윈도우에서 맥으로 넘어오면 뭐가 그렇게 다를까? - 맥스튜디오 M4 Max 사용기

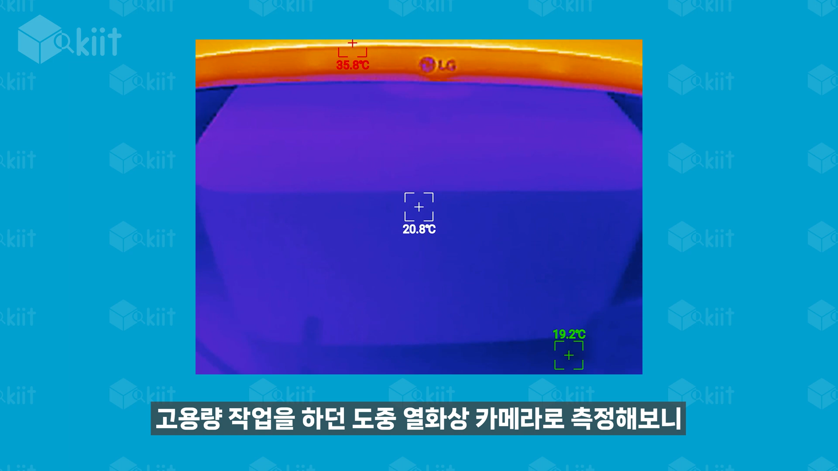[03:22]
On screen: spot 20.8°C, max 35.8°C, min 19.2°C
고용량 작업을 하던 도중 열화상 카메라로 측정해보니, 본체가 너무 차가운 나머지 아예 파란색으로 보일 지경입니다. 또한 각종 녹음 작업을 하시는 분들께는 작은 소음도 굉장히 민감할 수 있는데,